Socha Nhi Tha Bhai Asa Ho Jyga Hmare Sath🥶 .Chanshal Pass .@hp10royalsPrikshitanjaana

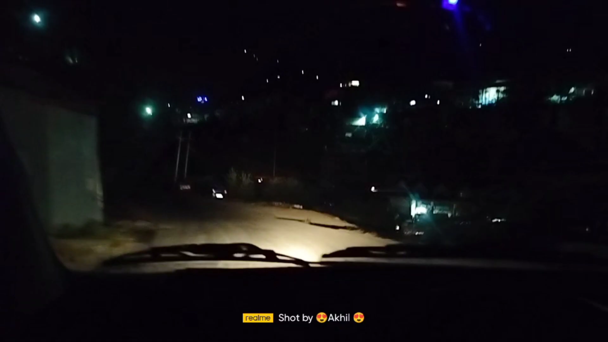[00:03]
ہلو گائیس گوڈ مارننگ ویلکم بیک تو مائی یوٹیوب چینل تو بھائی ابھی بج رہے ہیں صبح کے چار تو بھائی آج ہم جا رہے ہیں چانشل تو بھائی اتنی صبح جانے کا ہمارا مین مقصد کیا ہے تو آگے آپ کو ویڈیویں پتہ چل جائے گا
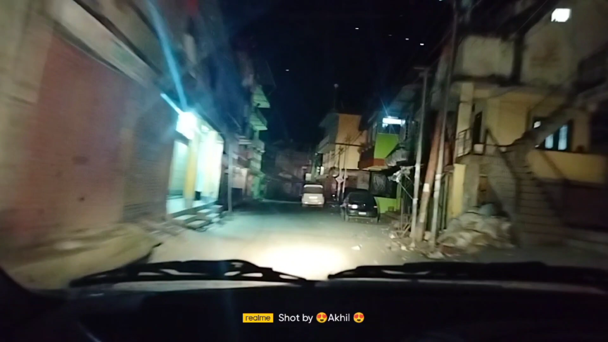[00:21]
تو بھائی ہم پہنچ گئے ہیں چڑگاؤں مین بزار میں تو بھائی آپ دیکھ سکتے ہو سارا سنسانیوں ہیں ابھی تو بھائی ابھی بج رہے ہیں صبح کے ساڑھے چار تو بھائی شانتی ہے پورا محول